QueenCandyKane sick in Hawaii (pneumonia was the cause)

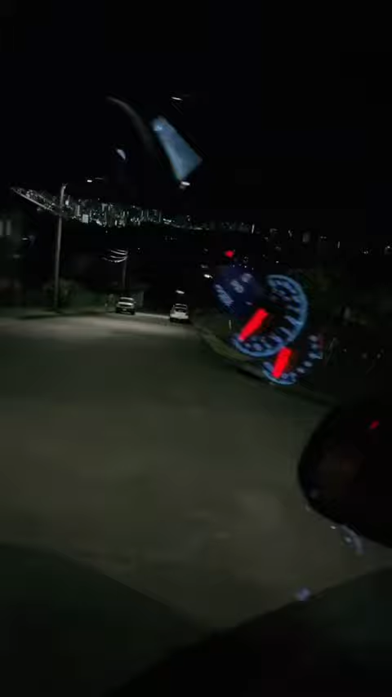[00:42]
Look at how steep this mountain is. You don't gotta give nothing but brakes going down this mountain. No gas needed.
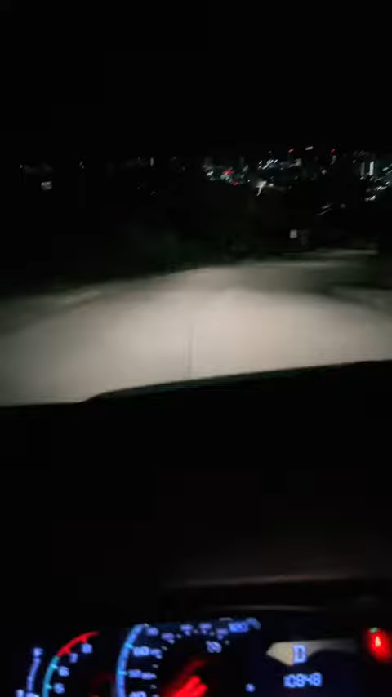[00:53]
Look up at the top of the mountain.
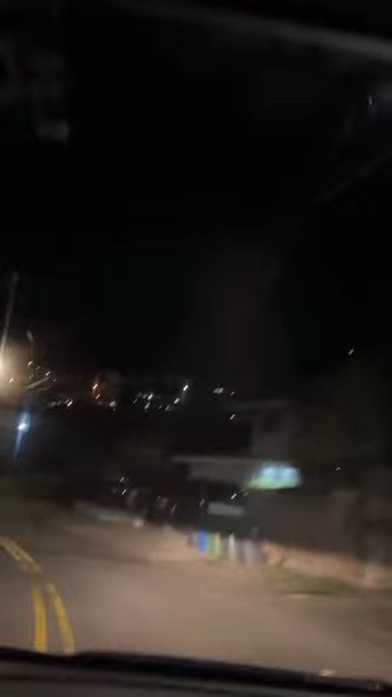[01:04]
I made it to the bottom and now we can look up. Ain't that cute?